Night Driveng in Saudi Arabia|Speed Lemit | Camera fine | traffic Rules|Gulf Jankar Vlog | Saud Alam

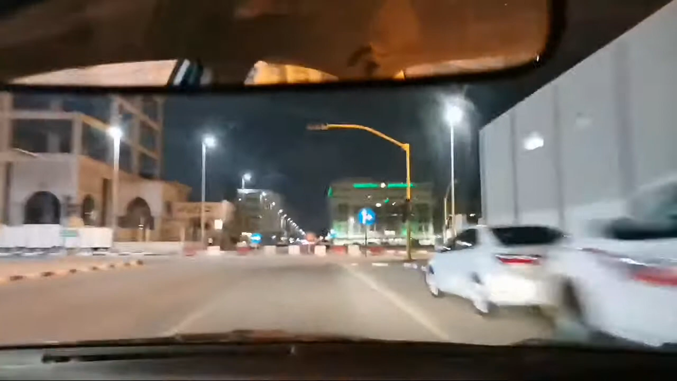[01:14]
جیسے محلدہ بہت ہم لوگ کا روڈ ہے تو مین روڈ پہ تو بہت جان تھا تو یہ رات کا نا جا رہا ہے پورا اور اس میں ٹرافک نہیں ہے دیکھ سکتے ہیں آپ اور ویڈیو کائیسا لگتا ہے آپ لوگ کمینڈ بھی کیجئے گا جگہ جگہ میں دیکھیں
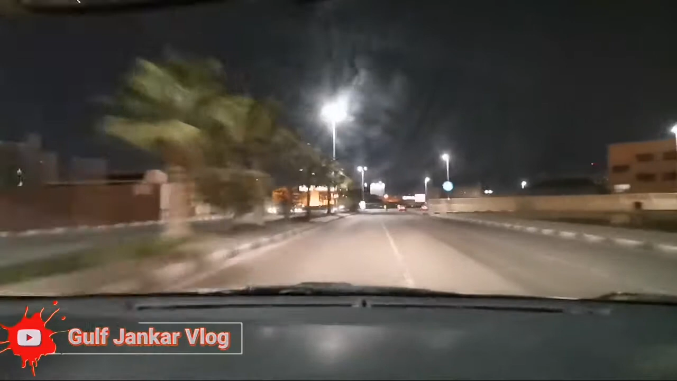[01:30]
مطابق یہاں گاڑی چلائے گا جگہ جگہ میں گام کا ہو چاہے سہر کا ہو سیٹی کا ہو ہر جگہ یہاں کیمرا لگا رہتا ہے ہر جگہ ایٹو میٹک کیج کر لیتا ہے اور اس میں مقالفہ آ جائے گا تو
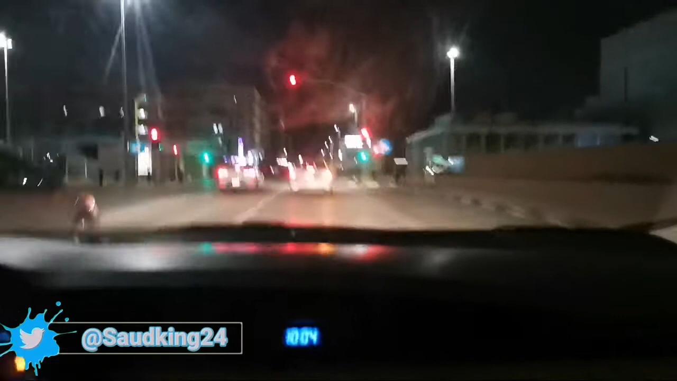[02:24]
یہاں تو ایسا نہیں ہے سکتے ہیں بھائی لوگ یہیں اسارہ رہتا ہے اسارہ اس کو بولتا ہے سیگنل کو سیگنل جہاں بھی آتا ہے وہ جگہ جگہ میں اسارہ ہے سیگنل میں جگہ جگہ میں کیمرہ لگاوا رہتا ہے وہ کیمرہ کا تین ہزار ریال ہے جور منا اگر وہ تھوڑا سی میسٹک سے کروس ہو گیا تو تین ہزار کا برابر ہو گیا انڈیا کا سیدھا سیدھا ساٹھ ہزار روپیہ کنبٹ کرو گے تو تو ایسا کبھی بھی گلتی نہ کریں بھلے ہی ایک منٹ رکھنا پر رکھ جائیں لیکن کبھی بھی سیگنل نہ توڑے بار
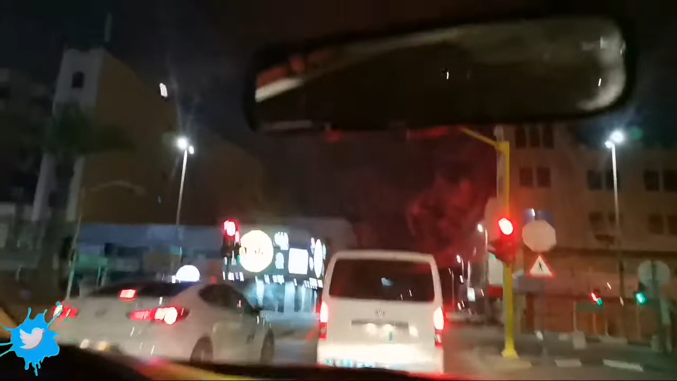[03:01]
کرو گے وہاں اوپر میں کیمرہ رہتا ہے اور وہ کیسٹ کر لیتا ہے ہاں